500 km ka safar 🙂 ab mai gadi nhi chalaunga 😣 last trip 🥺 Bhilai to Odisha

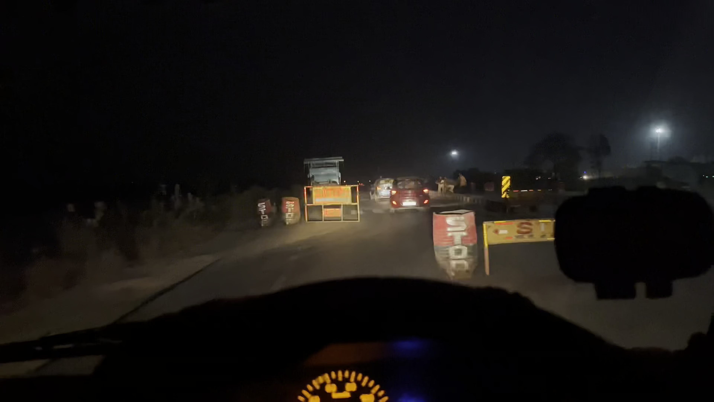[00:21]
मैं अभी पहुंचा हूं छत्तीसगढ़ आरटीओ चेक पोस्ट, जो कि देख लो कैसे रुकवा रहे हैं पैसे के लिए।
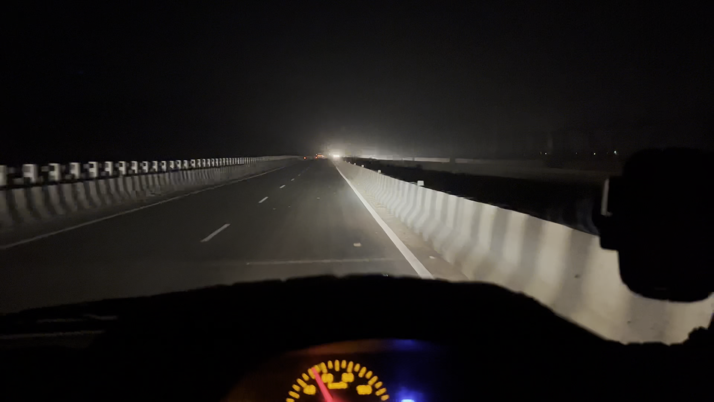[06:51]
अभी मैं पहुंचा हूँ हीराकुंड डैम संबलपुर।
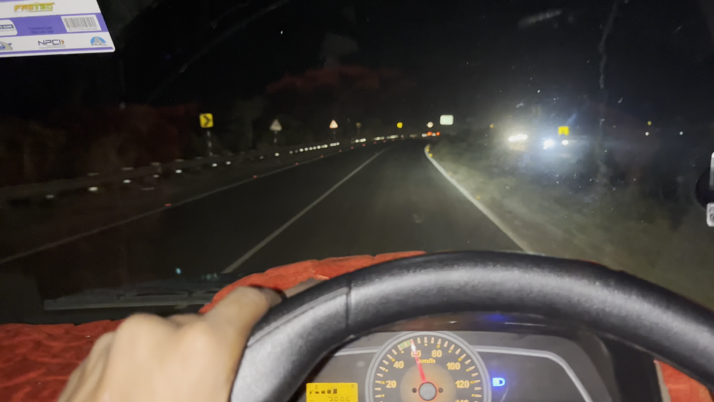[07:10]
तो अभी यहाँ से मैं कैसे जाऊँगा आप लोग को दिखाता हूँ।
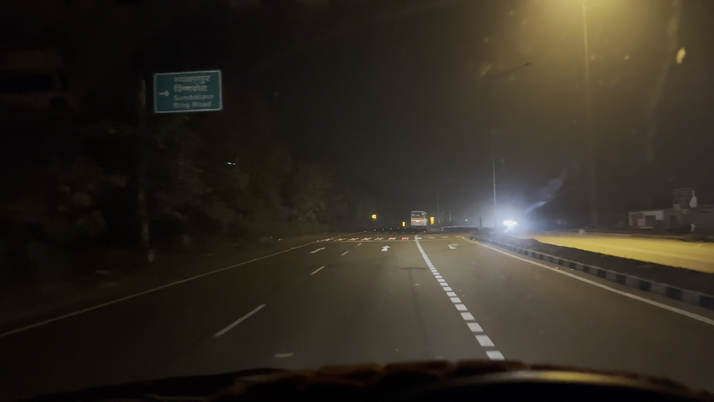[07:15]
पड़ेगा फाटक पड़ेगा देख लो, और बगल में महिंद्रा का शोरूम है।
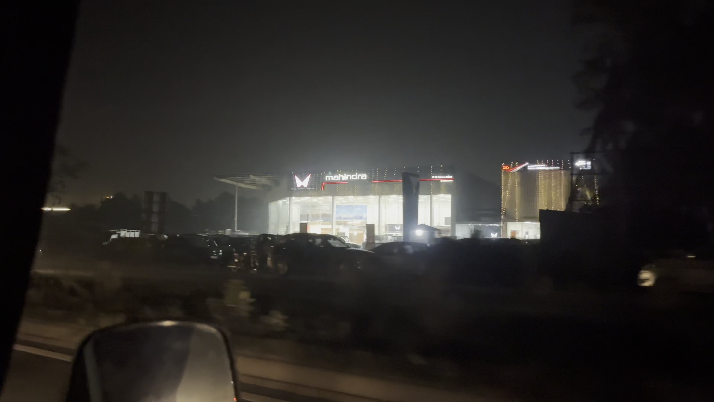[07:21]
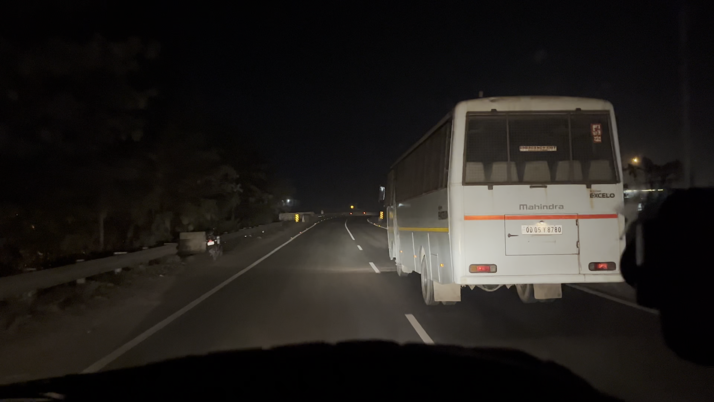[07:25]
चौक के पास ब्रेकर है, तो अब यही गाड़ी खड़ा करूंगा, वो भाई हैं जो मेरे साथ जाएंगे।
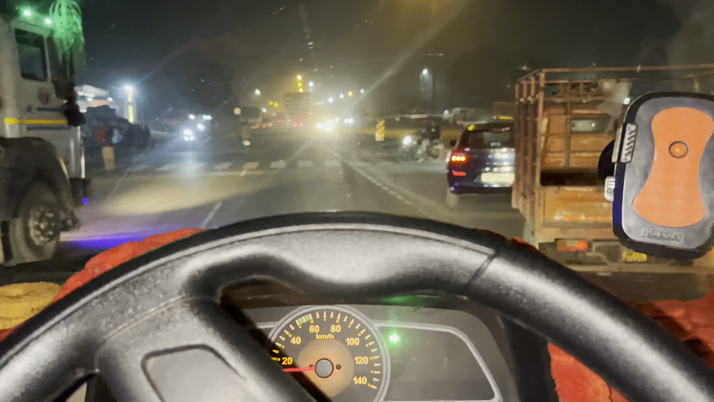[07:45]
देखो मैं राइट ले रहा हूँ अभी,
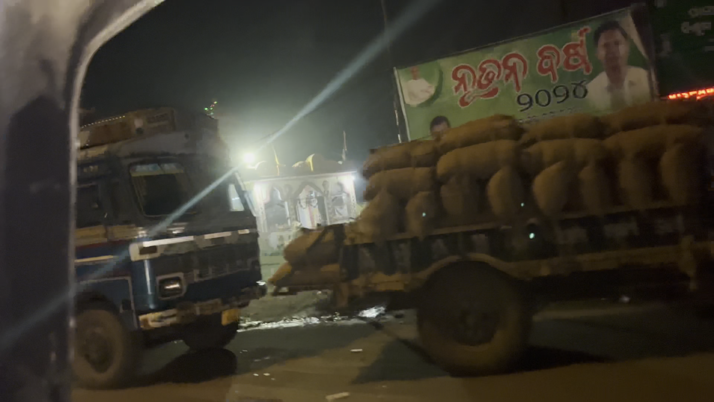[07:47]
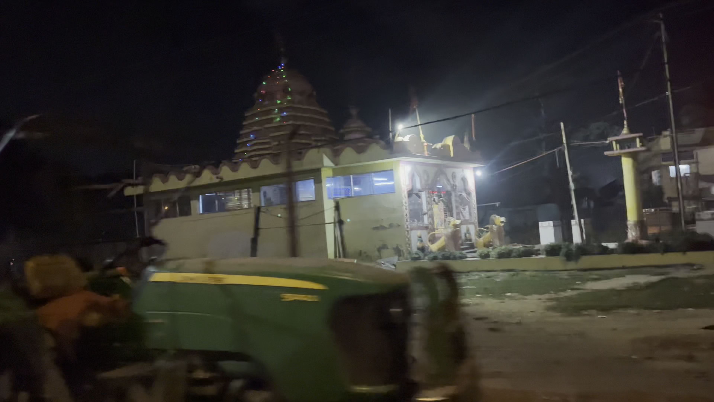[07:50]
देखो ये मंदिर है, तो यहाँ से रॉन्ग साइड से आप लोग को पूरा सीधा जाना है।
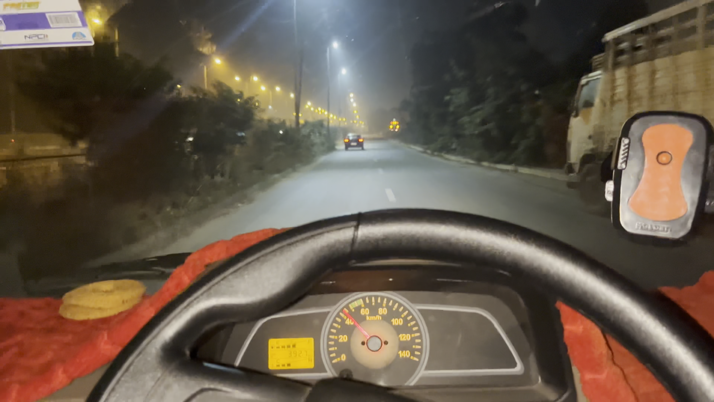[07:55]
लोगों को बता दो ये सर्विस रोड में कोई सी भी गाड़ी आ सकती है, ट्रक भी आ सकती है, सब गाड़ी ये रोड में आ सकती है, बहुत बड़ा रोड है ये।
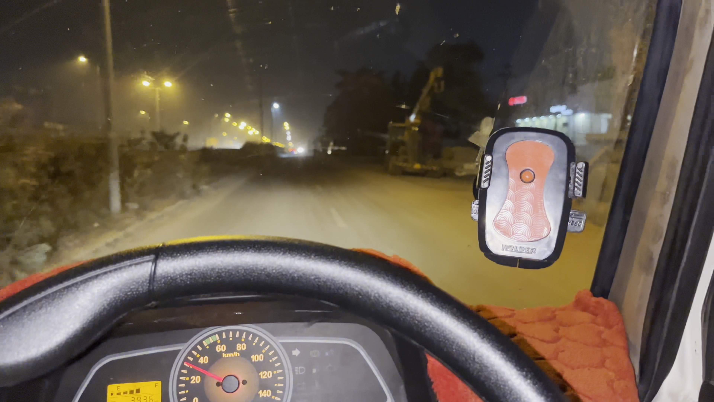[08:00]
हो गया, उसके बाद यहाँ पे टोयोटा का शोरूम है, जो कि बगल में, जस्ट उसके बगल में ही रोड है, देख लो टोयोटा का शोरूम है आगे में।
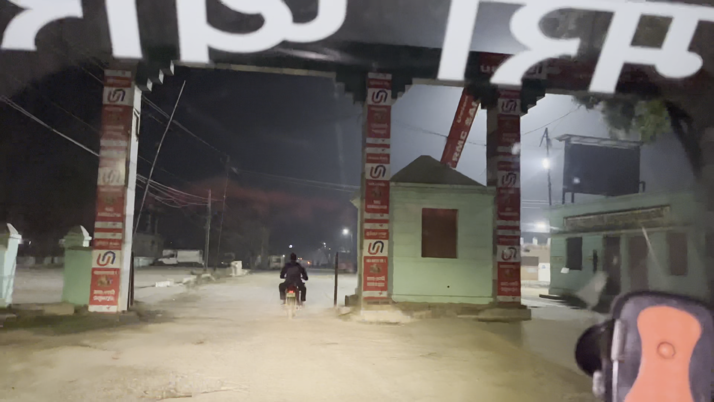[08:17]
यहाँ गाड़ी का कांटा भी हो जाता है।